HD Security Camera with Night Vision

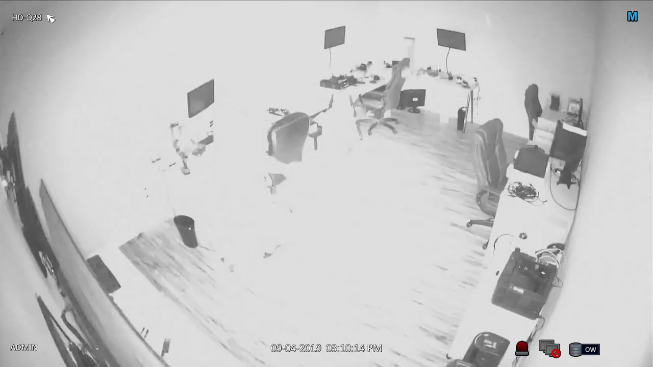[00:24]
I'll temporarily use the flashlight on my iPhone just so I can safely walk. This camera's IR night vision easily illuminates this room that measures 16 by 29 feet. Although I am recording this test indoors,
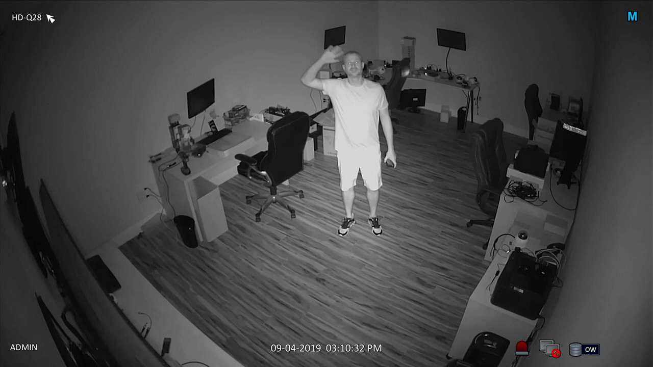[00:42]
the HD Q28 is also an excellent outdoor security camera. I do most of my testing indoors so that I can demonstrate zero light video surveillance. When I turn the lights back on, the night vision mode is disengaged and the camera records to the DVR in color again.